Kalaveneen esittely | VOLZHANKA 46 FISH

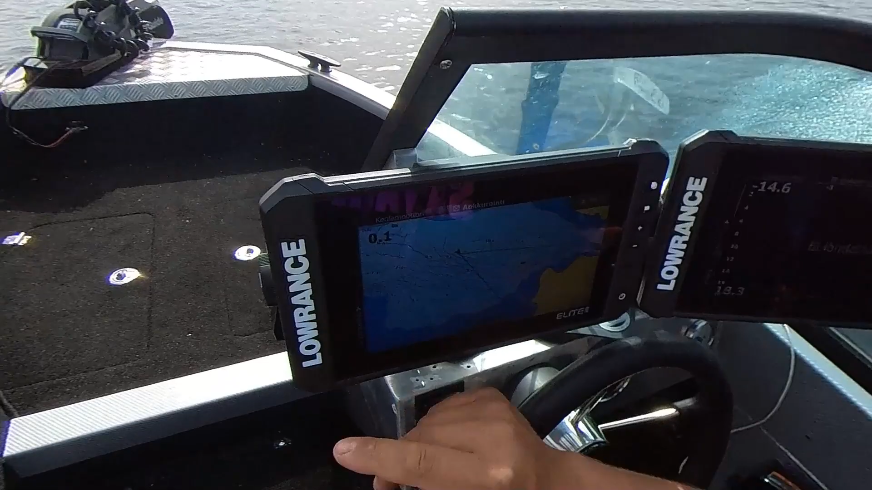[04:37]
niin paikallaan ollessa tuo veneen asento ei pitäisi karttailla paikkaansa. Se perustuisi silloin laskettuun suuntatietoon GPS-koordinaateista. Ja sitten kun ollaan paikallaan, niin se suuntatieto ei muutu, niin näyttö ei tiedä, mihin päin liikutaan.
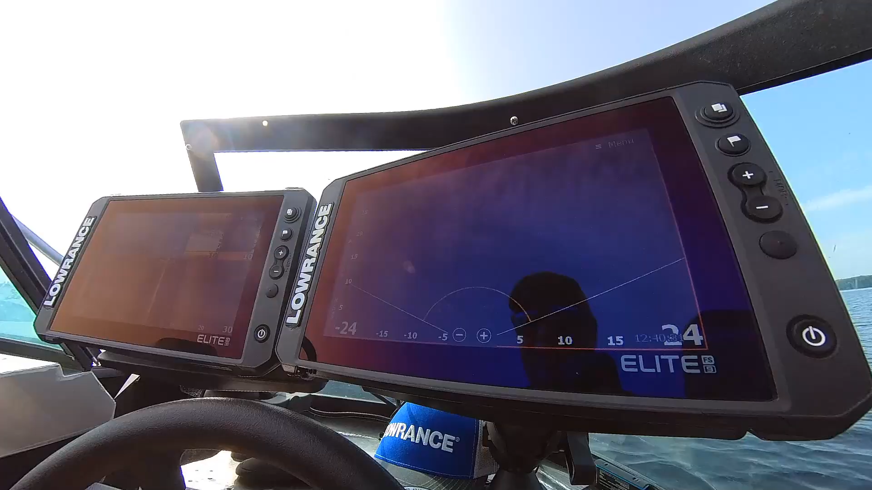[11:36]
Tällaisella näkymällä etsin kalaa, eli yhdellä näytöllä on viisto,
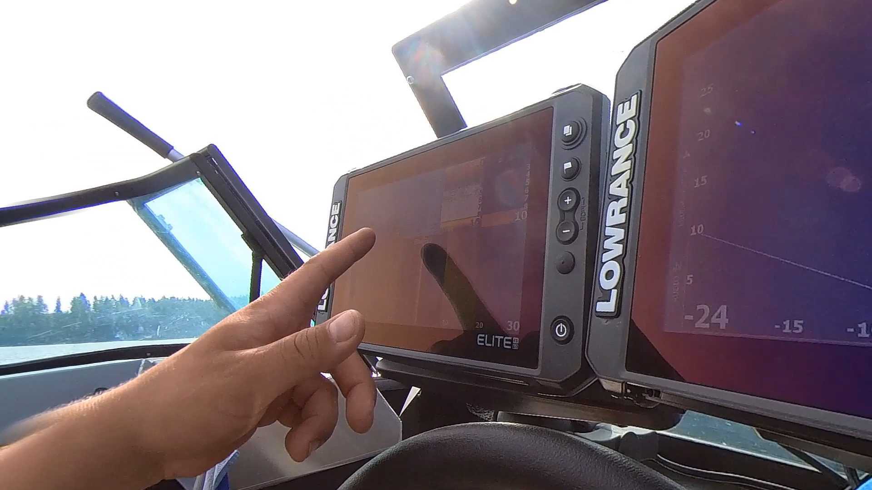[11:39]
kartta ja kaikuluotamme 2D- ja DSI-kuva.
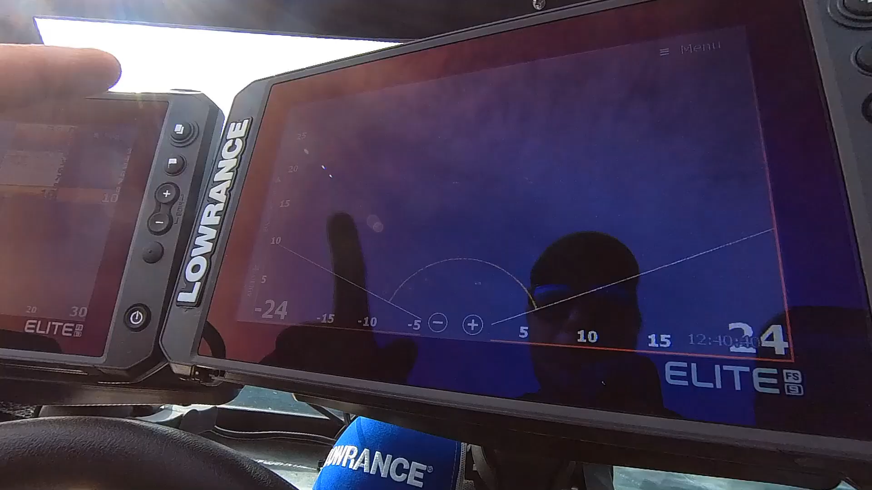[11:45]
Sitten tässä vieressä on tämä Downscan-kuva.
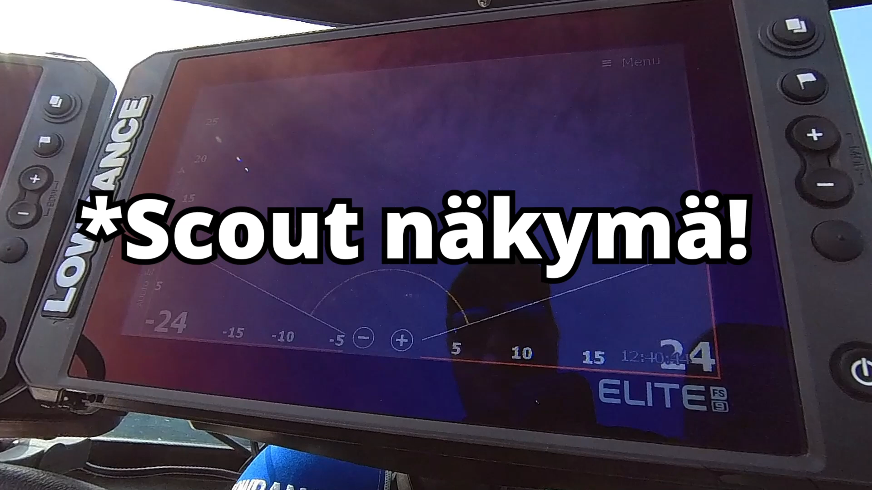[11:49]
Eli katsotaan veneen etupuolelle tällä, tai mihin anturinkaan onkaan asennettuna.
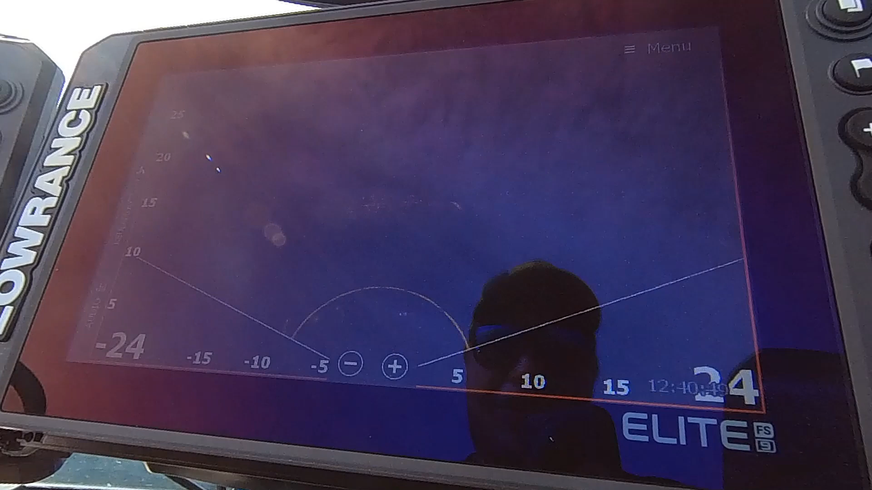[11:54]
Tuossa nyt paistaa veneen vieressä. Ihan hyvännäköinen maali. Se on joko yksi iso kala tai sitten siinä on kaksi vähän pienempää.
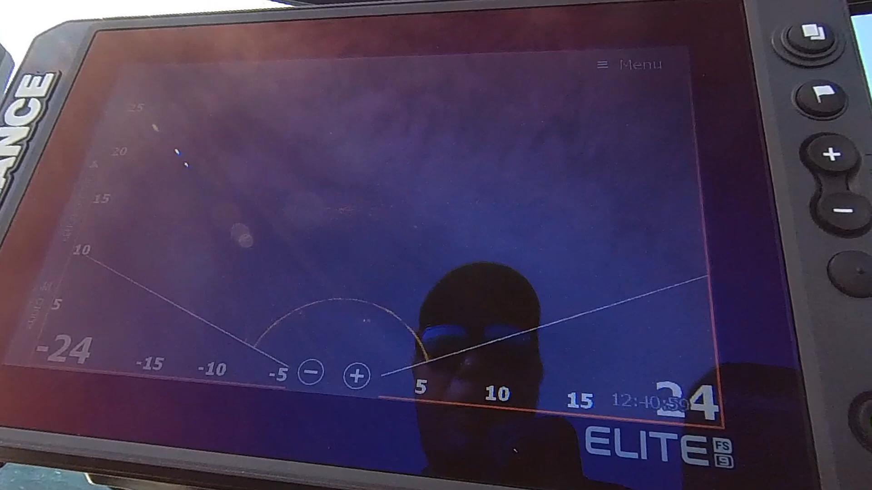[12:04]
Eli minä nyt havaitsen tällä skoutilla aika kivasti sen kohteen tuossa.
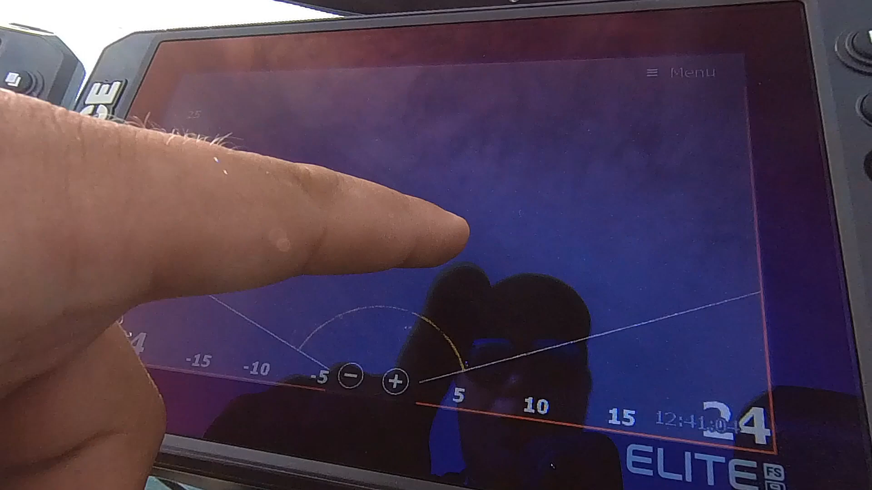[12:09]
Ja sen jälkeen minä käännän tämän etunäytön sinne ja katsoin mitä sieltä löytyy.
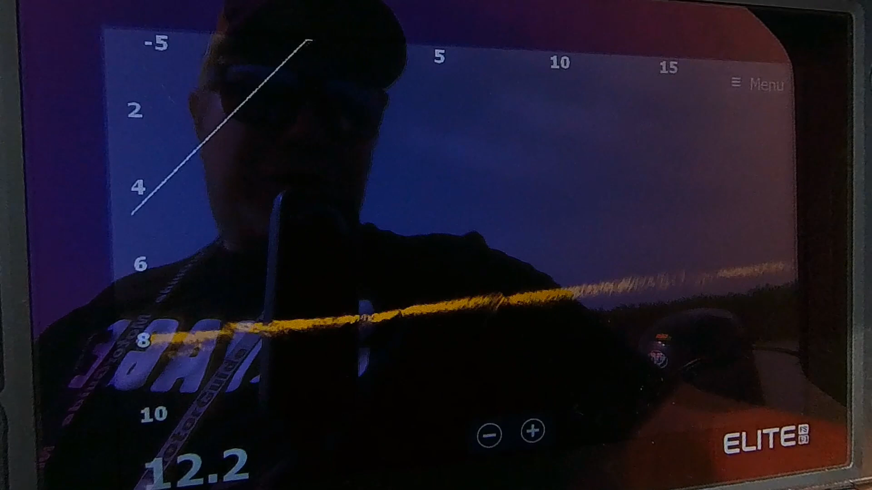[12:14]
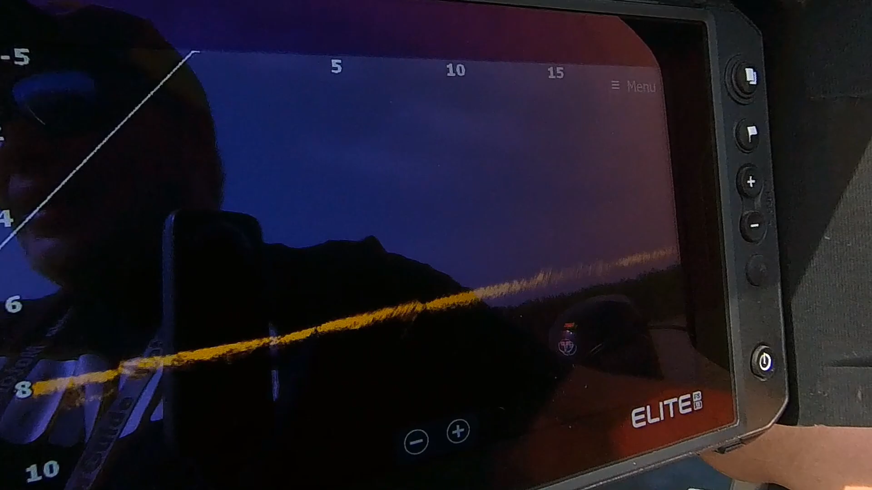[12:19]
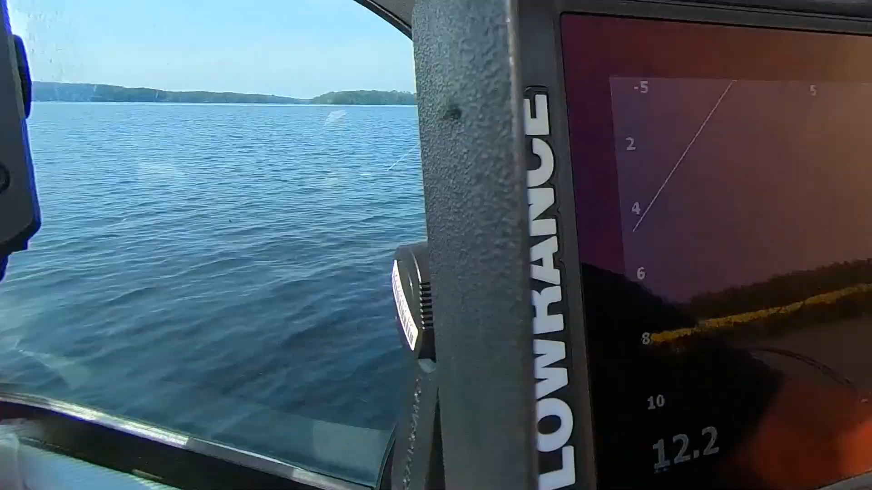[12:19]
Eli näen tästä toisesta näytöstä, että se on 15 metristä.
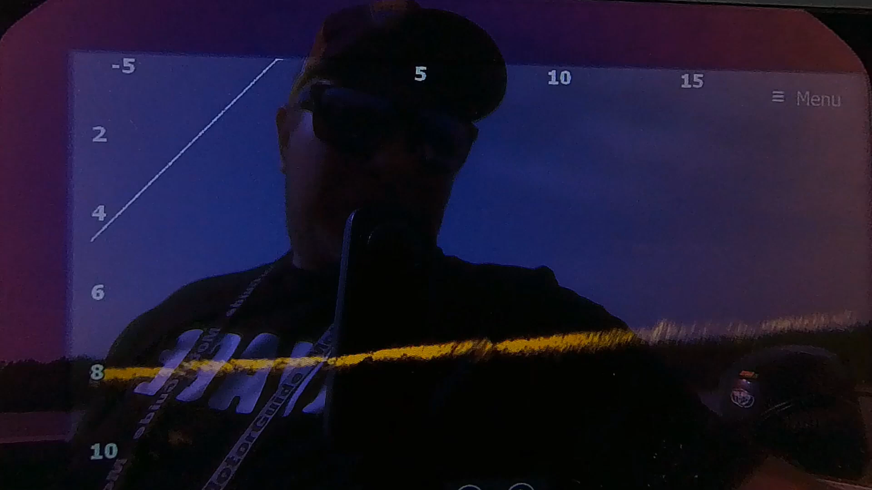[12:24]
Ja sitten katsotaan täällä toisella näytöllä, niin tuolla pohjassa jonkunlainen maali näkyy. Se on niin kiinni pohjassa, että tuo skoutti on tällaisissa tosi kova peli,
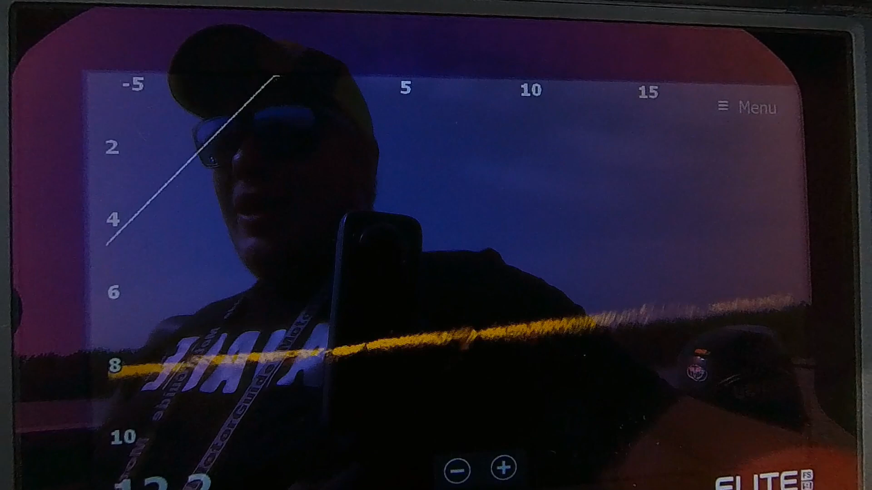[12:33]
että sillä ne maalit paistaa sieltä.